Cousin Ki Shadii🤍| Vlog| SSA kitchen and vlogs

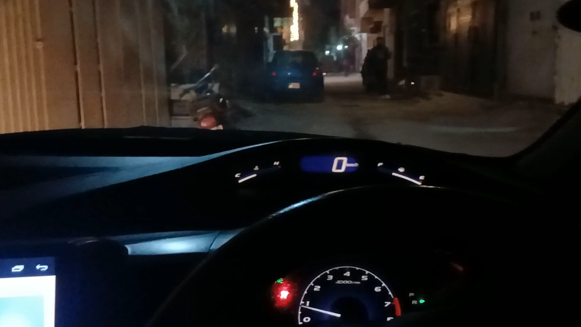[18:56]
गाड़ी वापस आगे ले जाने के लिए हमने गली के स्टार्ट में खड़ी कर दी थी, अब इसको आगे लेके जाके फूफो के घर के आगे खड़ी करते हैं।